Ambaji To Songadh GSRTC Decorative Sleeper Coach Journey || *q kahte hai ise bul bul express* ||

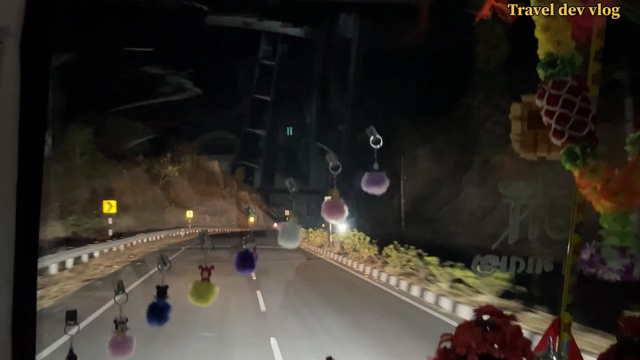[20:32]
पूरा घार शेक्षेंशन चल रहा है अब अब नाइट पो इतना मतला सम्मझ जेगा नहीं आपको आपको लेग साइड में और राइट साइड में पार दिख रहे हो� अब में आएट
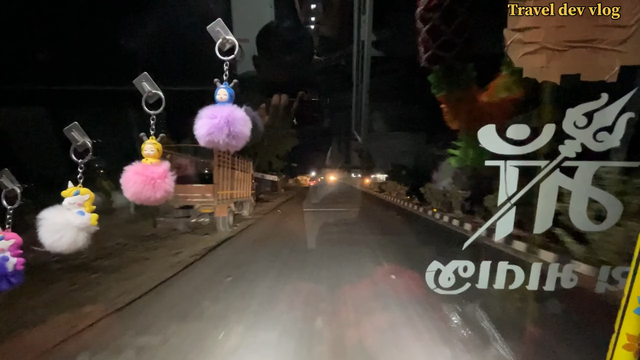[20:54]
में अब आट साइर कर दीजुरbak के तरफ
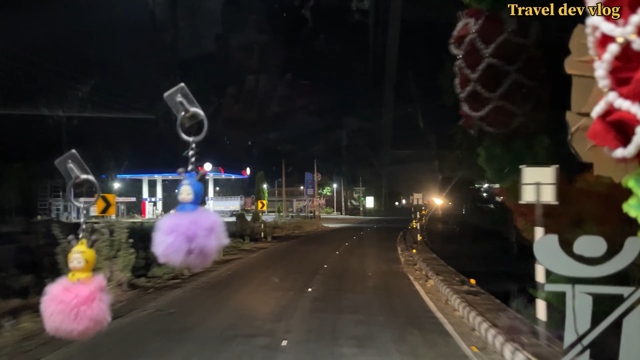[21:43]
यह वेल्कम टू वर्ड नगर का बोर्ड वर्ड नगर में हमने इंट्रिक कर लिए है सीधा रोर विस्ट नगर जाएगा इसके बाद में
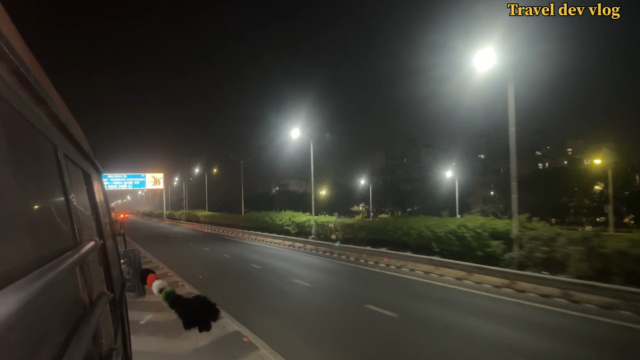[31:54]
एक्सप्रेस हाईवे एमेदाबाद वाड़तरा एक्सप्रेस हाईवे पुड़ा में भी एक जट्का ले लेता हूं नीन बहुत चाड़ा आ रही है और फिर मिलते हैं वड़तरा सीटी पर वेरी